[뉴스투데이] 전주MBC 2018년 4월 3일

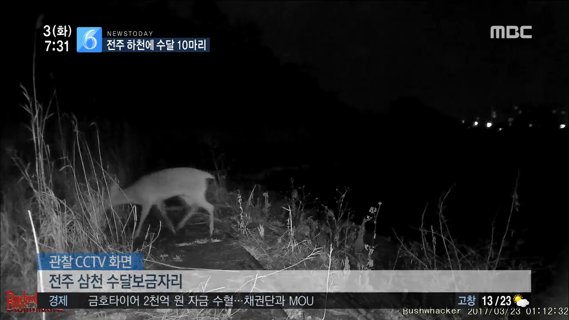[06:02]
고라니가 쉴 곳을 찾고 살퀭이가 은밀한 활동을 시작하는 시간. 천연기념물 수달도 모습을 드러냅니다. 물 밖으로 나온 수달이 땅 위를 어슬렁어슬렁 돌아다니다.
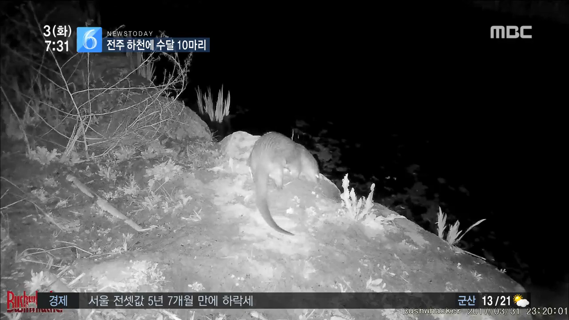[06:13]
다시 물속으로 들어갑니다. 이번엔 정신없이 땅을 파헤치더니 화면에서 사라집니다.